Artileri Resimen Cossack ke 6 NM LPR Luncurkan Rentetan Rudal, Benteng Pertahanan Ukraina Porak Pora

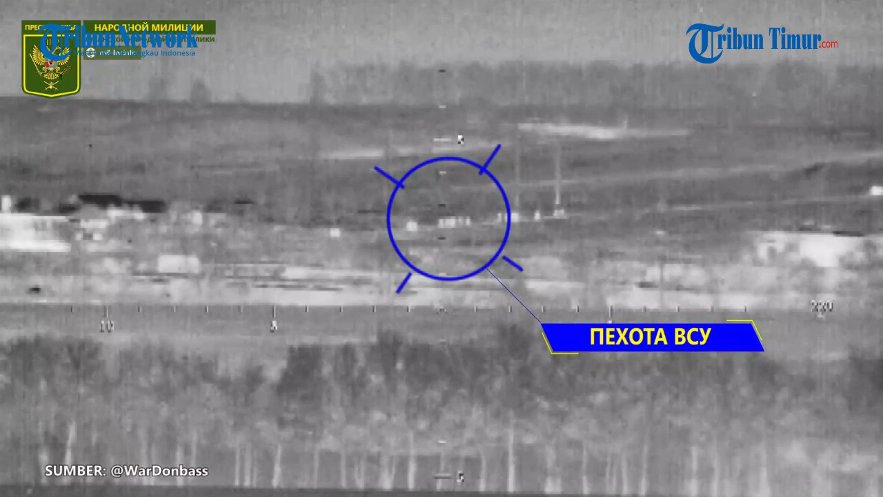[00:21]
angkatan bersenjata Ukraina di daerah Soledar. Rekamannya rame beredar di media sosial Telegram pada Kamis 15 Desember 2022
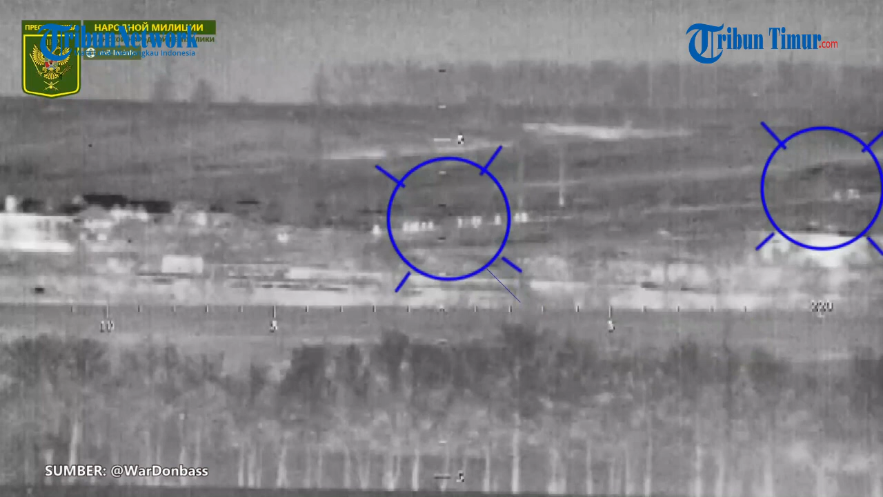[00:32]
memperlihatkan sekelompok tentara Ukraina yang sedang beroperasi berjalan beriringan menuju suatu tempat. Tak lama kemudian di tengah perjalanan rentetan rudal datang menghujani posisi mereka.
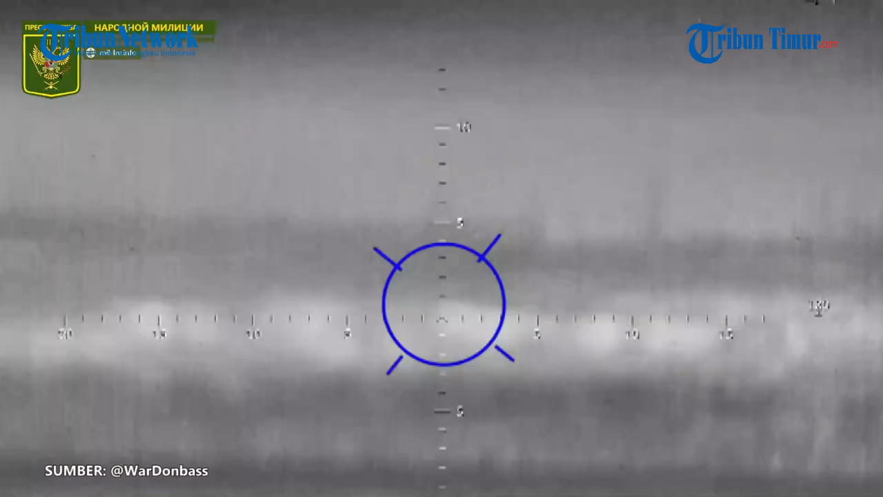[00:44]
Terhitung lebih dari 3 kali ledakan purak-puranda benteng pertahanan pasukan Ukraina. Akibatnya tidak hanya benteng namun juga kendaraan infantri dan sejumlah prajerit Ukraina turut jadi sasaran empuk militer Rusia kali ini.